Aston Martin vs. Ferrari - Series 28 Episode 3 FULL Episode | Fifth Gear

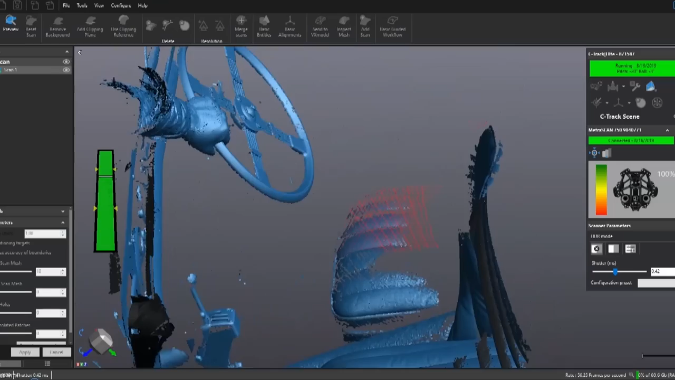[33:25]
And don't worry, it's safe for the human eye. Look at that! It's like painting the car onto the screen.
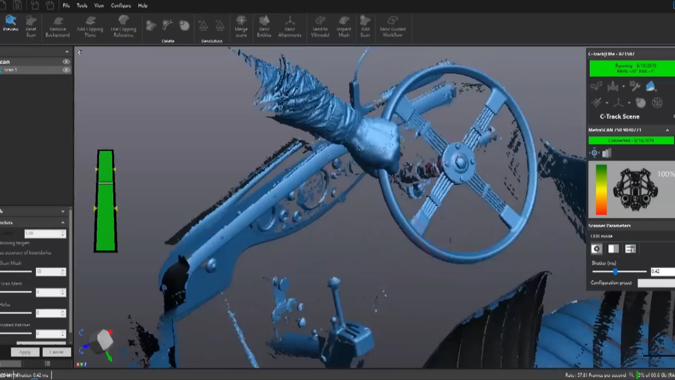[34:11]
And once we got that data, it's completely portable.